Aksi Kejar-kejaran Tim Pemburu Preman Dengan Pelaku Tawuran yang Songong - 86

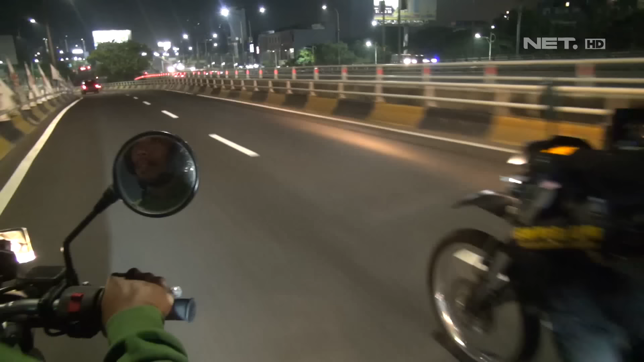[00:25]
Demi mengantisipasi tindak kejahatan, tim pemburu preman Polres Metro Jakarta Barat melakukan
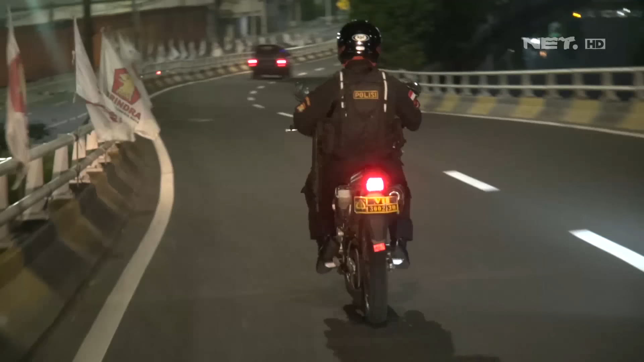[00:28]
patroli di sejumlah titik rawan yang dijadikan tempat untuk melaksanakan aksi tawuran.
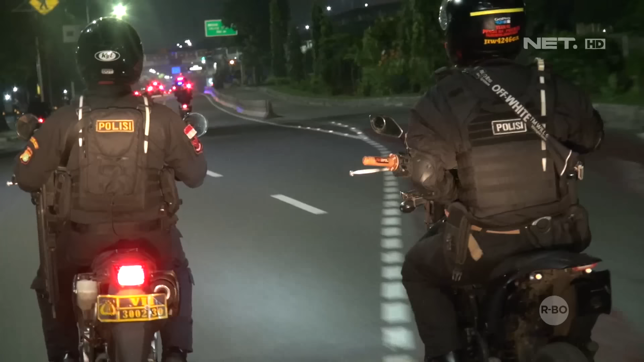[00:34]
Dan benar saja, ketika kami melintas di Jalan Dan Mogot, tepatnya di depan Vitoria,
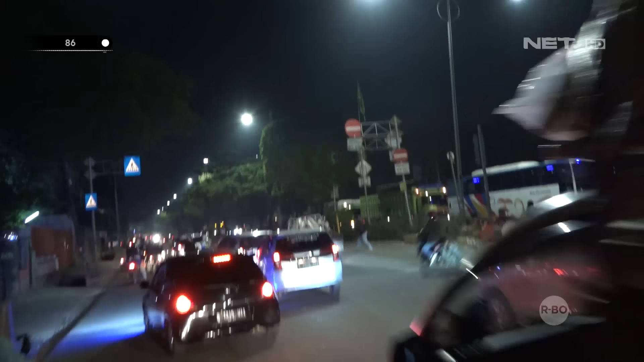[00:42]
sedang terjadi aksi tawuran antar beberapa pemuda menggunakan sepeda motor.